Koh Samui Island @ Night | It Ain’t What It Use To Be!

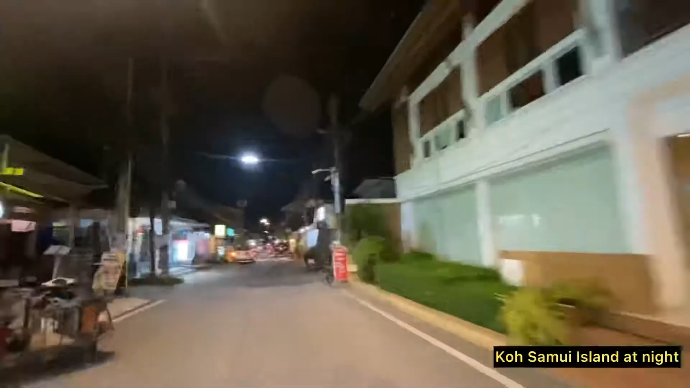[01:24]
Wow we are cruising and cruising down the street. Where is this going to bring us now? This is one of the smaller areas that seem to be busier than the larger areas but again it's still quiet with shops closed. Look at this.
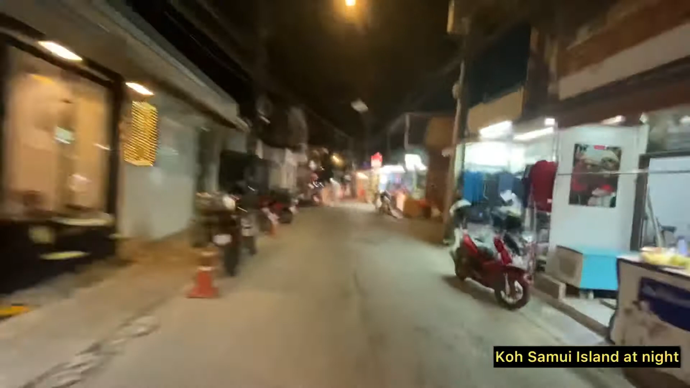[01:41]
A once famous restaurant on the right that we just passed was so busy but now it's closed. just tourist ghosts of the past with a few living souls walking through the streets.